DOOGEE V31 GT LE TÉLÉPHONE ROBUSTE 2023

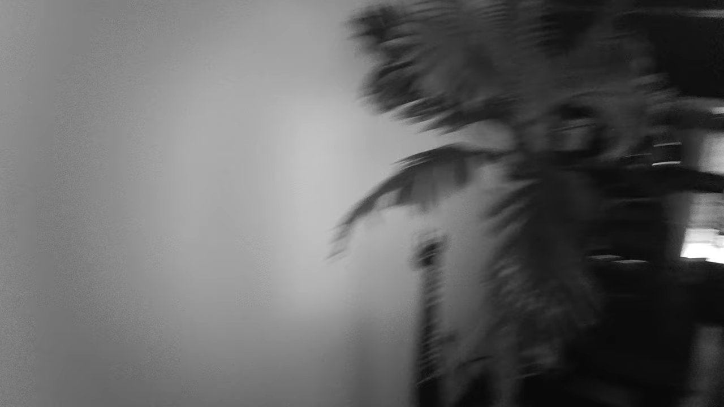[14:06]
Allez, cette fois-ci, on a éteint les lumières pour se plonger complètement dans le noir.
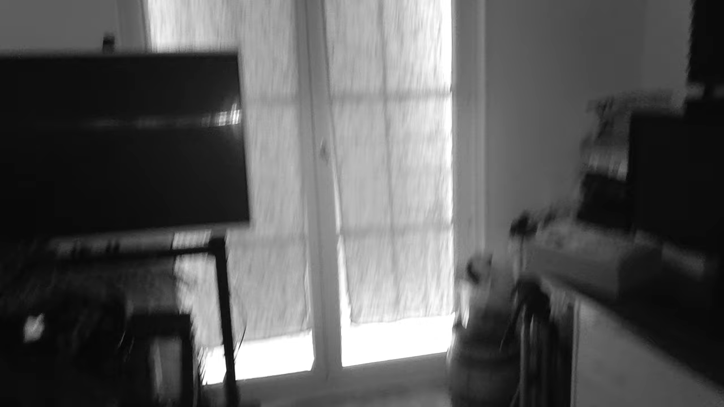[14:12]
Même si vous avez l'impression qu'il y a du jour ici, vraiment, je vous assure qu'on est totalement plongé dans le noir. On est sur une vision de 24 mégapixels en vision nocturne. Bon, on va voir ce que ça donne au niveau de l'autofocus avec la vision de nuit.